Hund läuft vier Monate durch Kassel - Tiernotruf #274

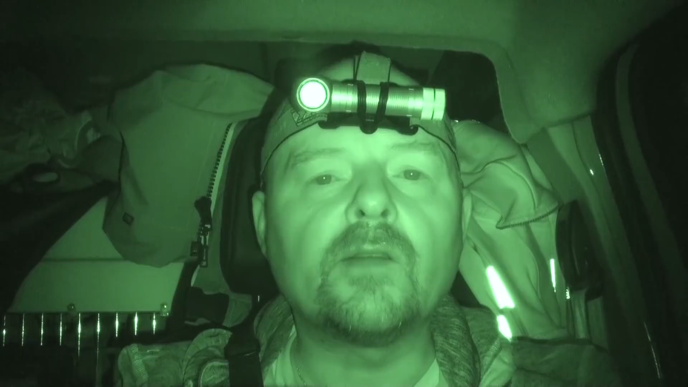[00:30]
Ich sitze hier auf der Lauer in Kassel. Wir sind hier auf einem Friedhof. Hinter mir sind auch noch zwei weitere Autos mit. Insgesamt 4 Personen. Das heißt, wir sind zu 5 und warten hier auf einen Hund, der auch schon seit 4 Monaten, glaube ich, unterwegs ist. Ich habe jetzt eben mein Netz aufgebaut, die Infrarotkameras installiert und jetzt sitzen wir hier auf der Lauer. Es ist jetzt
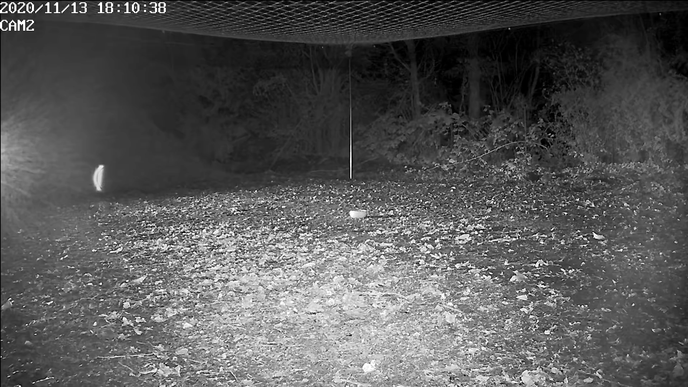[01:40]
Dann habe ich noch eine Mobilfunk-Infrarotkamera im Gebüsch stehen und ich habe eine weitere Infrarotkamera direkt über der Futterstelle an der Netzfalle, genau in der Mitte, angebracht.
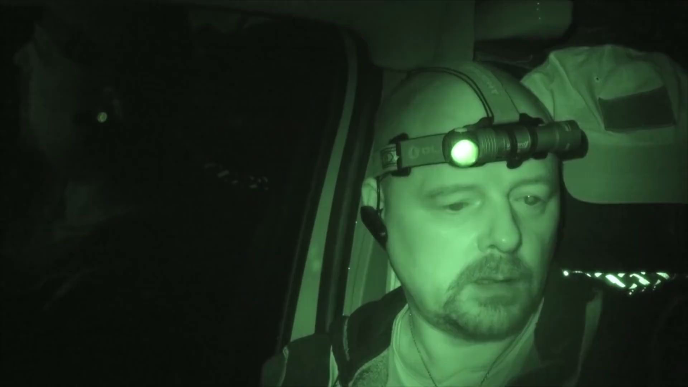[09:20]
Ich habe jetzt hier meine komplette Überwachungsanlage aufgebaut. Das heißt, ich habe einmal hier die Kamera, die mich jetzt gerade filmt. Dann habe ich hier einen Monitor, der mit 2 Funkvideokameras verbunden ist. Dann habe ich hier den Monitor, der von oben auf dem Futternapf drauf filmt, in Echtzeit. Kabelkamera, um beurteilen zu können, wann ich auslöse. Hier ist mein iPad. Darauf kann ich 2 ALO-Überwachungskameras einsehen. Und auf meinem Handy habe ich noch, auf dem Handy hier habe ich noch eine Reolink drauf. Das ist auch so eine Überwachungskamera, die über Mobilfunk läuft. Ja, da kann jetzt heute eigentlich nichts schief gehen.